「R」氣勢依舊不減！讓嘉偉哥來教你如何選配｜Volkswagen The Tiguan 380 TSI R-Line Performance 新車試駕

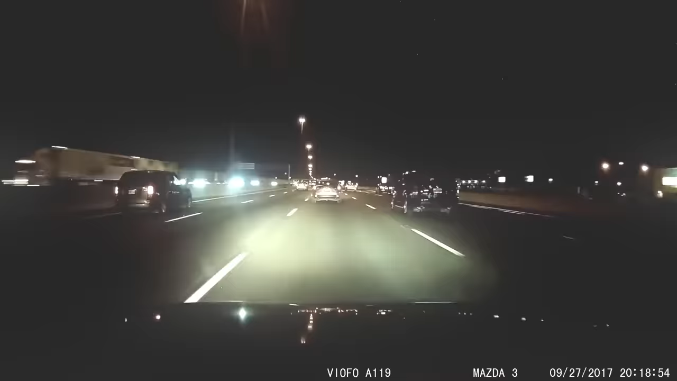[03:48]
他根本不知道，就全程没开大灯。